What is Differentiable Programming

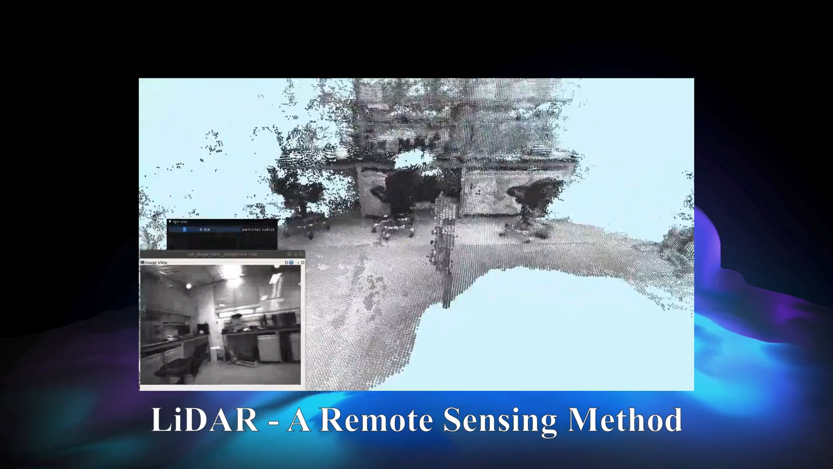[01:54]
It is a method for determining ranges by targeting an object, or a surface with a laser measuring the time for the reflected light to return to the receiver.